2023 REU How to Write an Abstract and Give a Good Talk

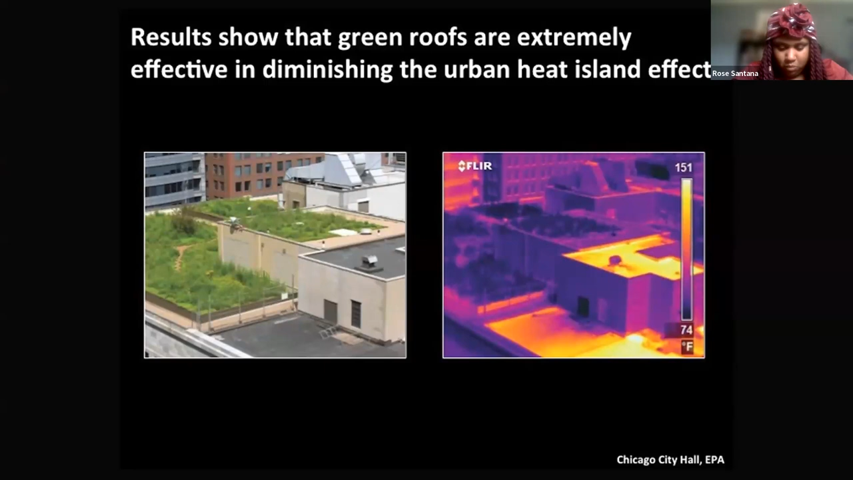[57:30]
On screen: scale top 151°F, scale bottom 74°F
This is showing the drastic difference between the temperatures and the surface temperatures of these two surfaces. We can see the conventional rooftop is reaching temperatures of 150 degrees Fahrenheit, whereas the green roof is only reaching temperatures of about 70 to 80 degrees. So this is a big difference.